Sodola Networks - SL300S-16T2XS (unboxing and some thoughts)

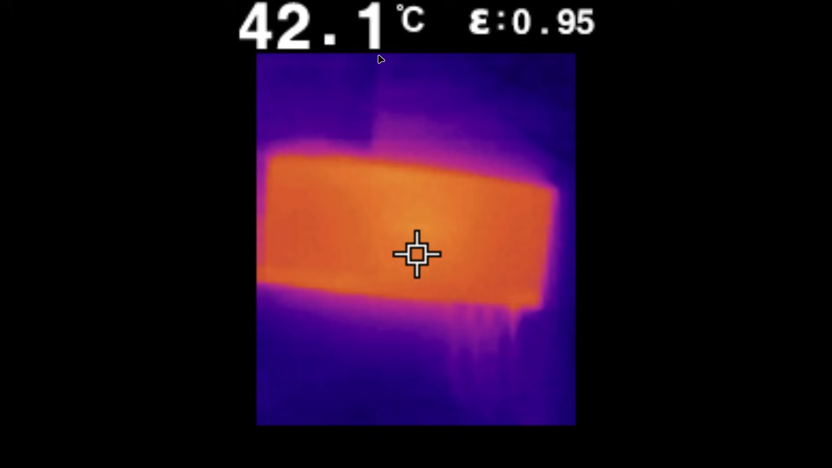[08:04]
On screen: spot 42.1°C
fleur and I decided to see how hot they actually get and again inconclusive because this is a QNAP and as you can see it's 42 degrees 42.1 and this is sodola which is 41.7 this is the bottom of sodola where those thermal pads
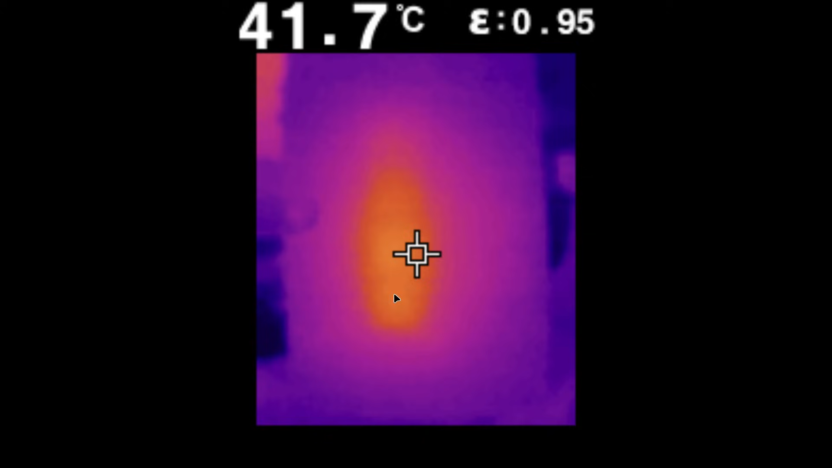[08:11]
On screen: spot 41.7°C
are so yeah basically they're the same and this is the top part I'm sorry for the resolution but this fleur was expensive as
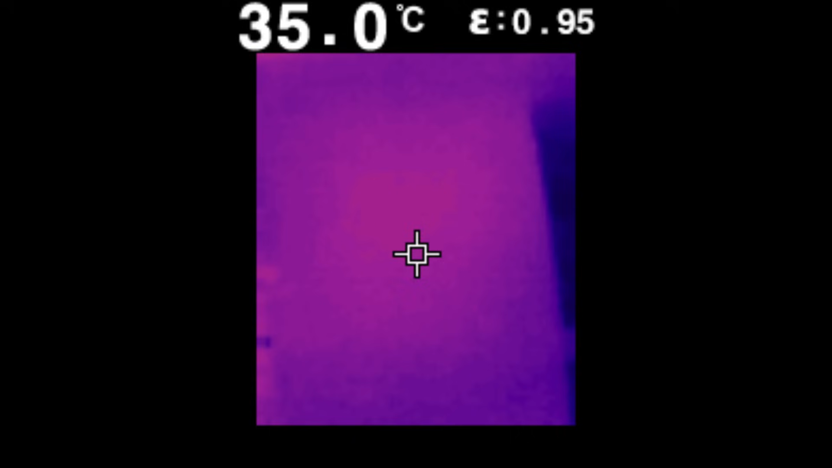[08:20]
On screen: spot 35.0°C
heck and the resolution of that is not the greatest and the last thing I did was actually I decided to see the power consumption of sodola